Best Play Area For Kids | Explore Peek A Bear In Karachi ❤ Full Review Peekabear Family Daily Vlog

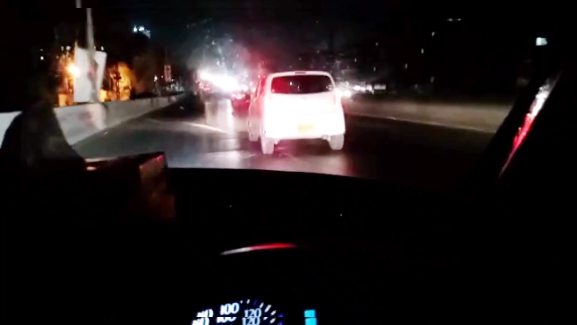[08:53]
वापसी में भी हमें ज़्यादा ट्रैफिक नहीं मिला, शुक्र, वरना तो कराची का ट्रैफिक उफ़ अल्लाह बहुत ही बुरा है।